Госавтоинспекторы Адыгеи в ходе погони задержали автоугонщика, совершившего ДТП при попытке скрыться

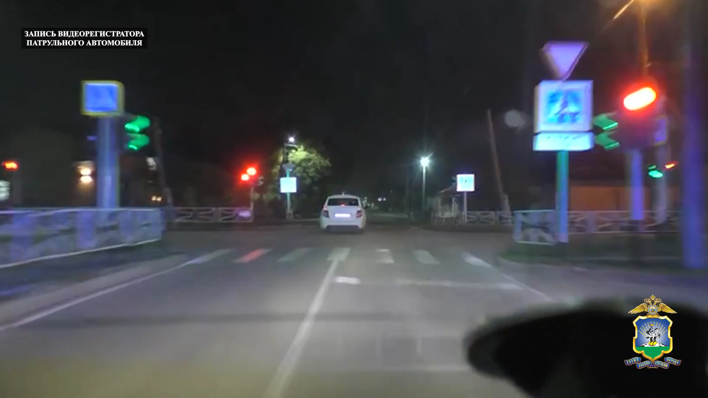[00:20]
При этом законные требования полицейских об остановке водитель всячески игнорировал. Пытаясь уйти от сотрудников госавтоинспекции на большой скорости, автомобилист в конце концов не справился с управлением и допустил съезд с проезжей части с последующим наездом на дорожный знак и забор. Злостным нарушителем правил оказался 21-летний иностранный гражданин.